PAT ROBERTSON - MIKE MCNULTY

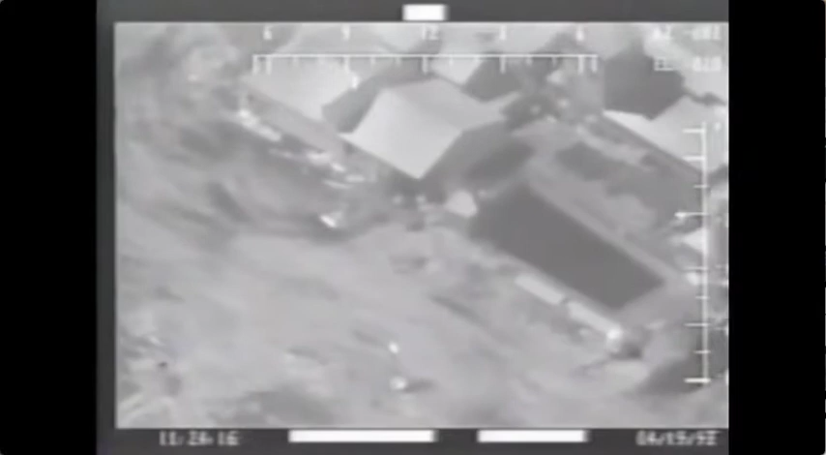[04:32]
You have to remember, the vehicle that they're coming out of was a desert storm vehicle that had been air-conditioned.
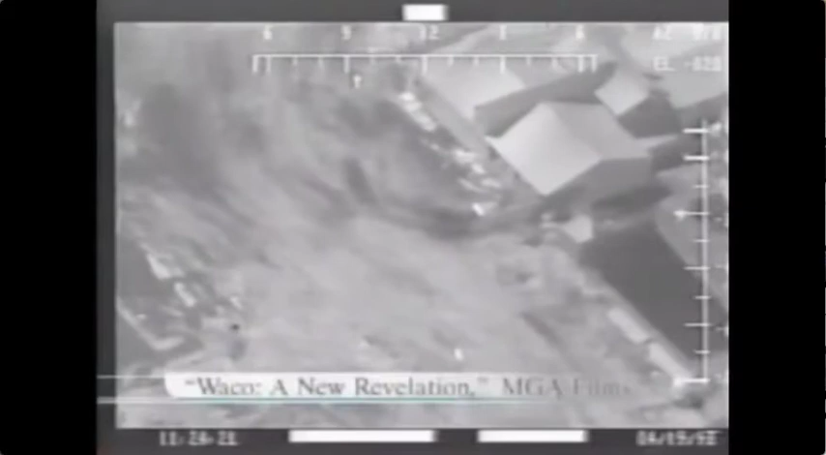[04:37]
And the FLIR tape itself measures temperatures.
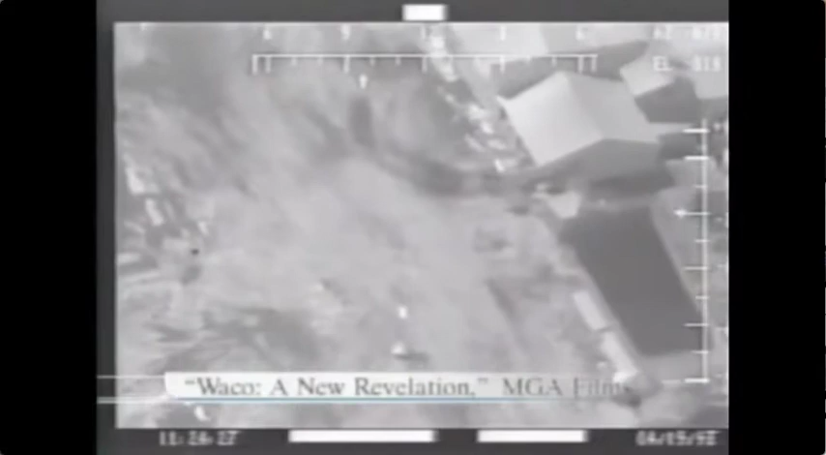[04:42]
And the individuals coming out of that vehicle came out of an air-conditioned environment into a much warmer environment. So, in the concept of FLIR, they would show up as dark, oblong objects. Now, in FLIR, you're not going to be able to see details of faces and noses and the like. But you will see the general shapes. And you do in this footage. Now, as those bodies warm up and gain the temperature of the surrounding soil,
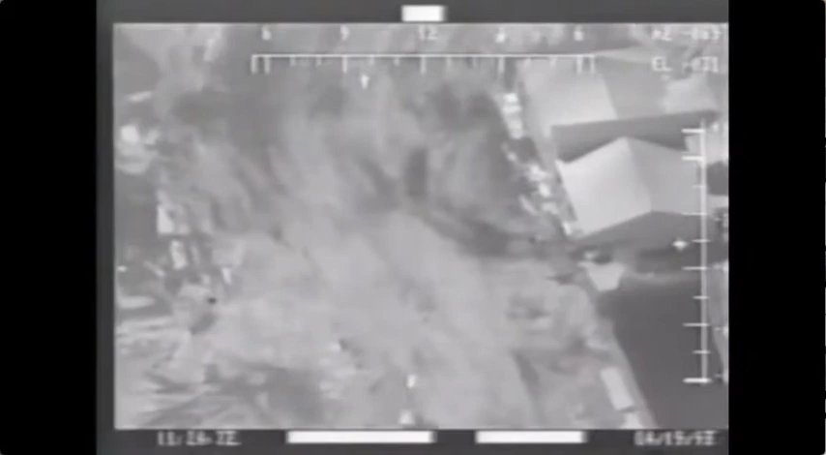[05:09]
an amazing thing happens. They disappear. Because as far as the thermal imaging equipment is concerned, they are the same temperature,
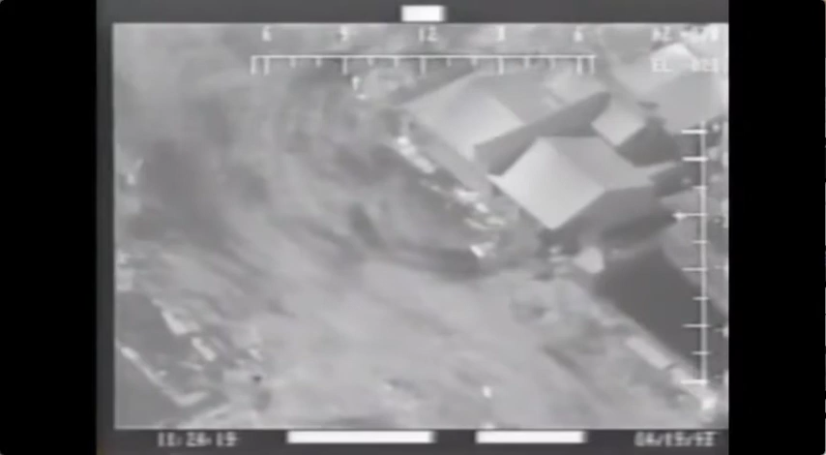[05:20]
which is what it's measuring, as the soil around them and the rubble and debris. However, when their guns fire, the muzzle flashes are very distinctive, as you can see in that footage.
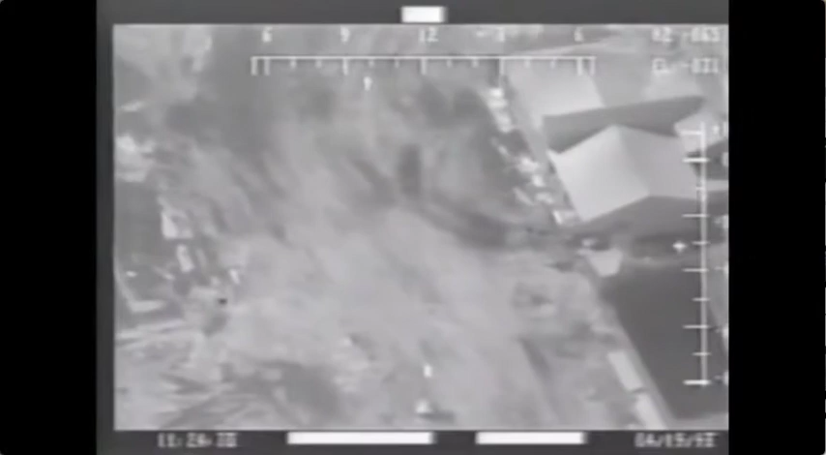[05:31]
And those muzzle flashes repeat cyclically as an automatic weapon would fire, as a matter of fact.